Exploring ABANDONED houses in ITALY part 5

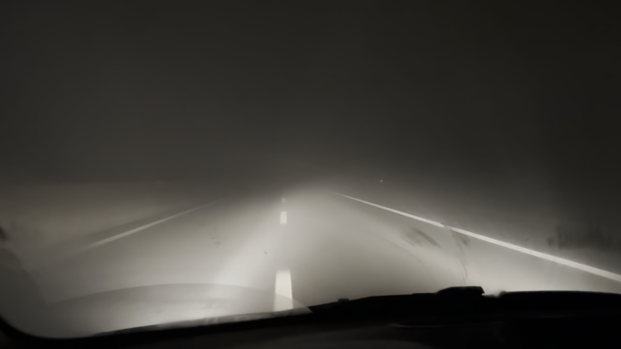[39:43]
In front of me and that's it, nothing more. and it's so, so thick. So I'm driving right down the middle of the road at the moment, just to be on the safe side. There's hardly anything on the roads anyway. I ain't come behind a car for ages. There's been nothing behind me.